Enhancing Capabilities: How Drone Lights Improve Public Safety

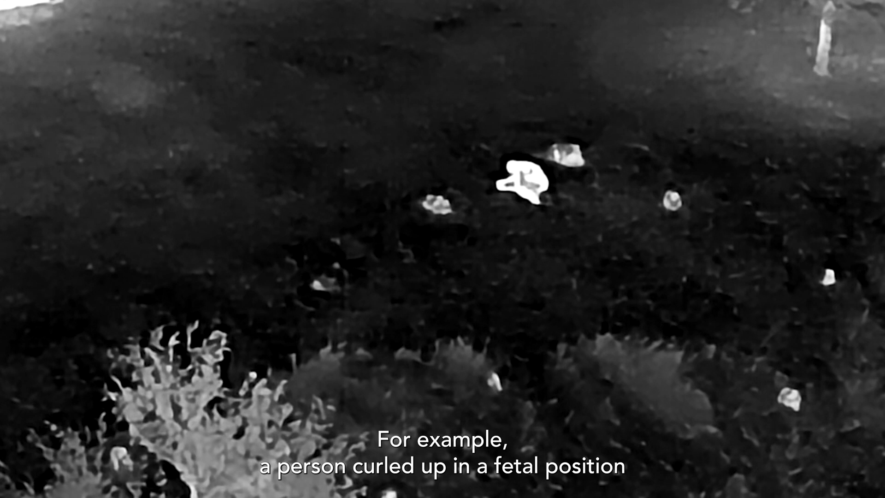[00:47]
For example, a person curled up in the fetal position could appear to be a large rock or even wildlife.